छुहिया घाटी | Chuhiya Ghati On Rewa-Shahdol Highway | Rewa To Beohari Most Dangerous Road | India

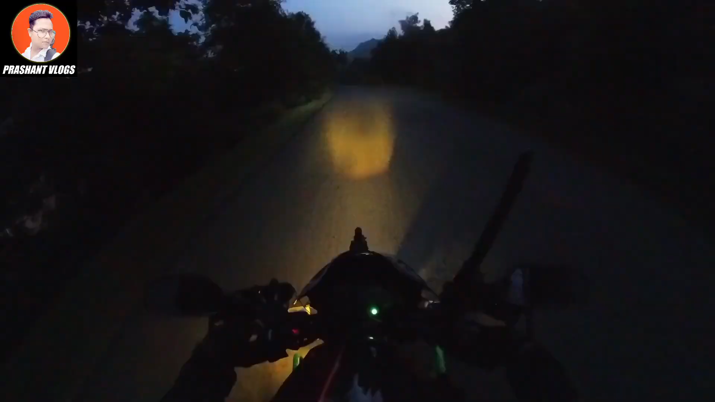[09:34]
यह है चरकी घाटी है ना फ्रेंड्स। तो ये पूरी ढलान है 1.5 से 2 किलोमीटर की, और जैसे कि न्यूट्रल देख रहे होगे, देख रहे हो देखो न्यूट्रल, ये न्यूट्रल है गाड़ी पूरी उतर रही है। और 6:30-7 समथिंग हो रहा होगा, अभी अंधेरा हो चुका है। जब मैं भैवारी से रीवा जाऊँगा ना तो प्रॉपर इसकी एक बार और डिटेलिंग दे दूँगा।
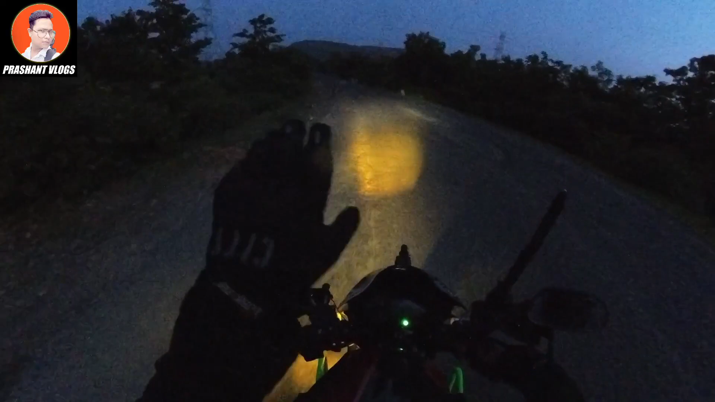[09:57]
तो उस समय तो घाटी चढ़ रहे होंगे, अभी उतर रहे हैं, तो ये भी शेयर कर ली जाए मैंने बोला आपके साथ।